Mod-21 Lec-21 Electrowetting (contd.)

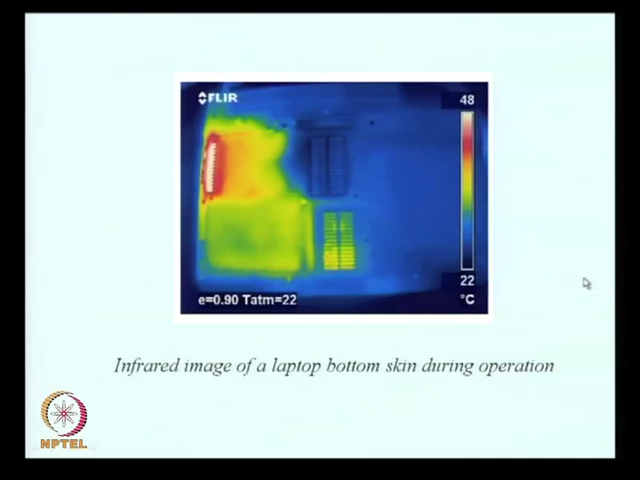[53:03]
On screen: scale top 48°C, scale bottom 22°C
One more application is, this is the thermal image of a laptop, the bottom of a laptop, and you can see there are certain regions which are very hot, certain regions which are cold, and if I would like to use the droplet for electronics cooling, you would see that this is the droplet.